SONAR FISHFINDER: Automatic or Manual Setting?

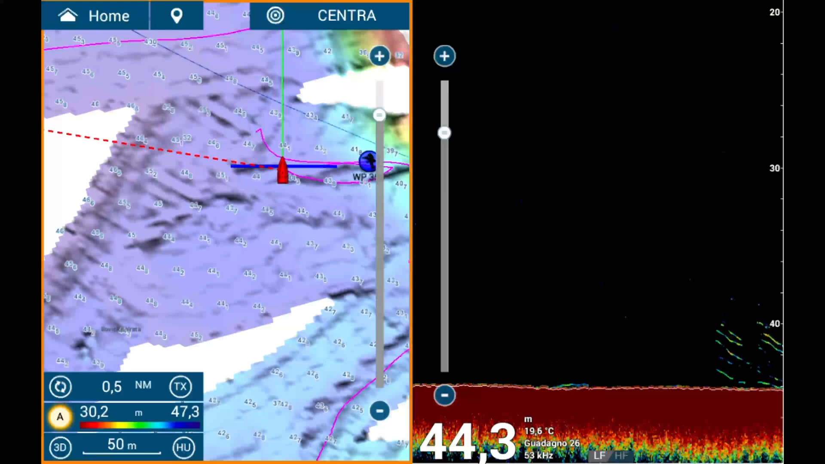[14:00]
On screen: depth 44.3 m, water 19.6°C
or occasionally 30, work well to make squid clearly visible. However, if the focus is on general fishing, such as trolling or bait fishing, clutter can be left in automatic mode.
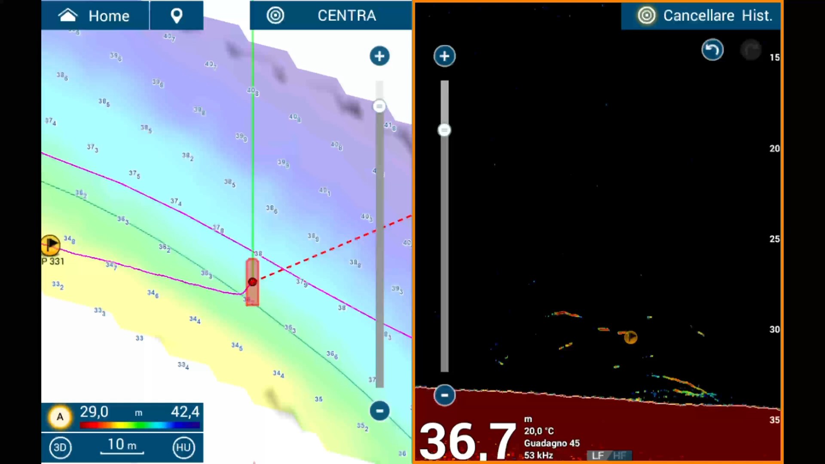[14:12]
On screen: depth 36.7 m, water 20.0°C
Do note that if gain is in manual mode, clutter must also be adjusted manually.
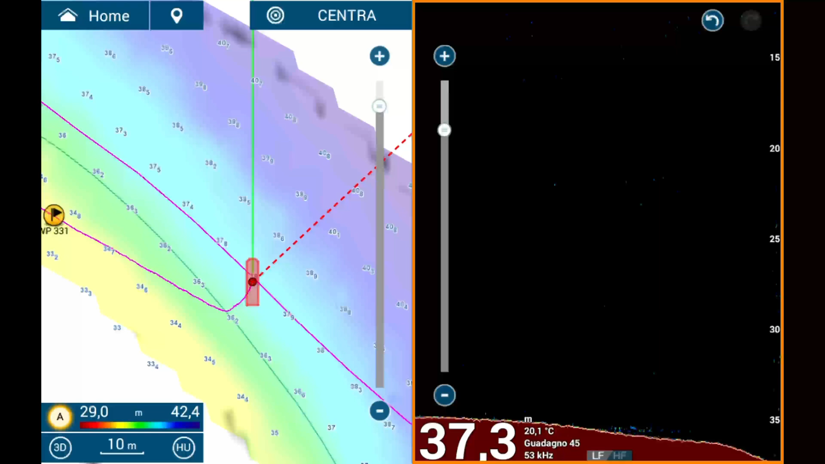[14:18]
On screen: depth 37.3 m, water 20.1°C
Another parameter to consider is transmission frequency, which controls how often pulses are sent toward the bottom.
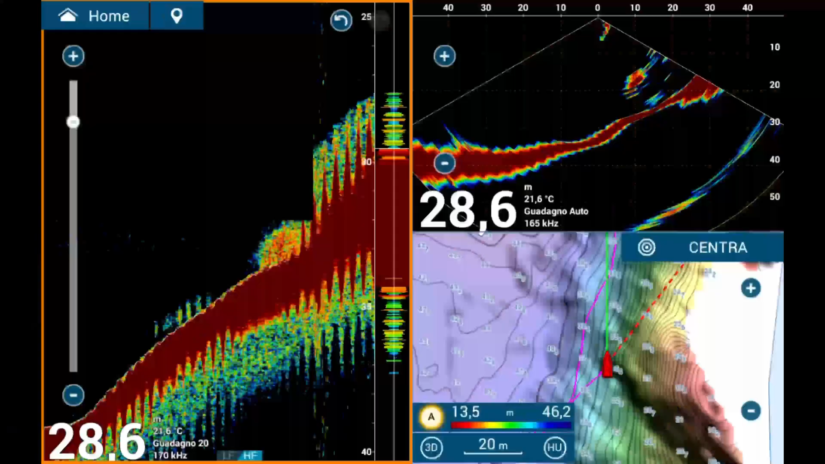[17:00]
On screen: depth 28.6 m, water 21.6°C
while bottom zoom keeps the seabed consistently displayed, highlighting any targets that are separated from it.
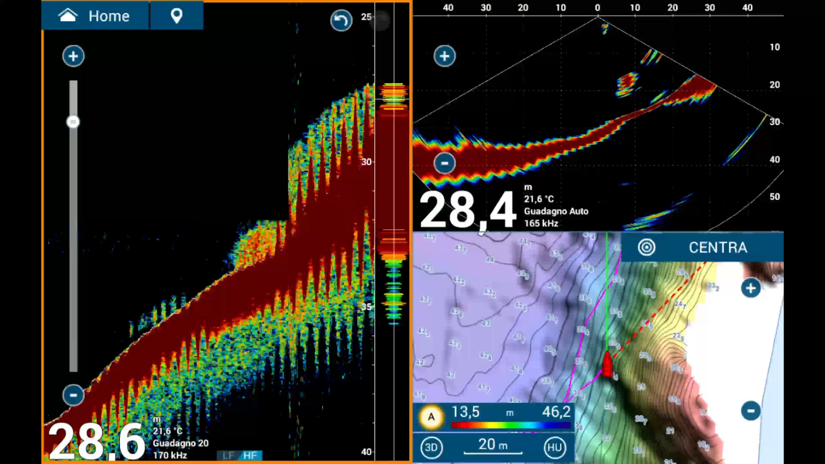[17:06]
On screen: water 21.6°C
Shift is particularly valuable as it allows precise focus on areas near the bottom.
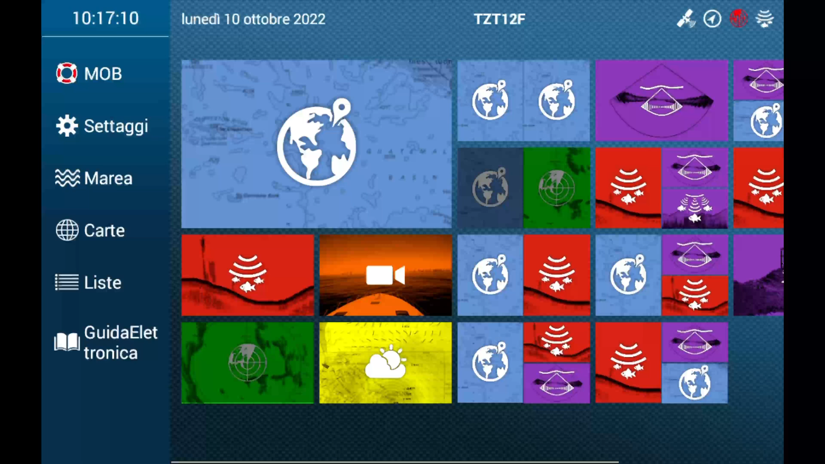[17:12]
With the scale set to manual and shift activated,
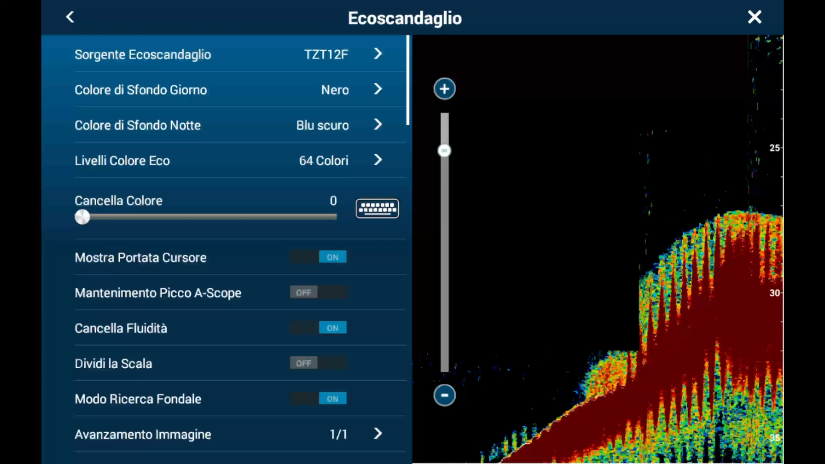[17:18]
targets close to the seabed become easier to identify and distinguish.
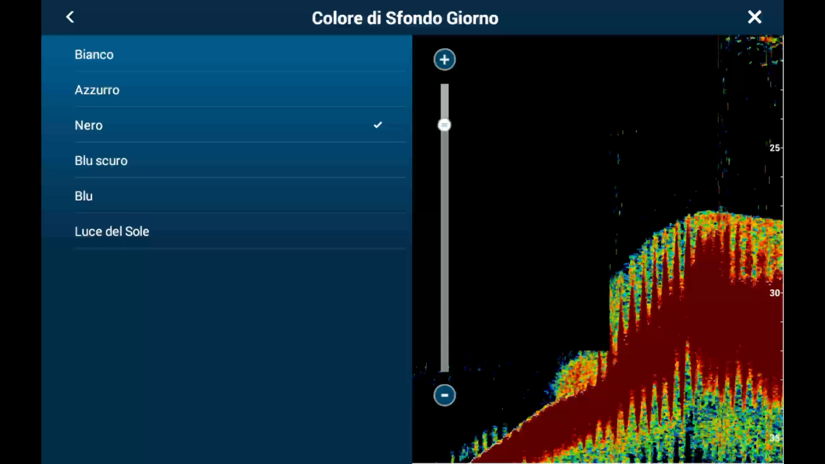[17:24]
These settings each have unique advantages and disadvantages depending on the fishing conditions.